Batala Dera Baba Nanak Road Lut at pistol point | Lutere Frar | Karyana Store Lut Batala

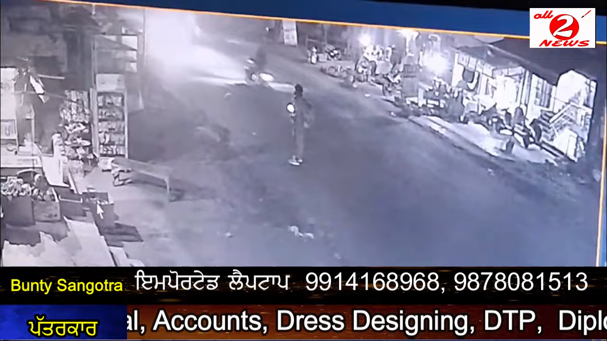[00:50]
उत्थे ये वारदा सेसी टीवी कैमरे दे वेच गैद हो गई है औरोडा करियानिया स्टोर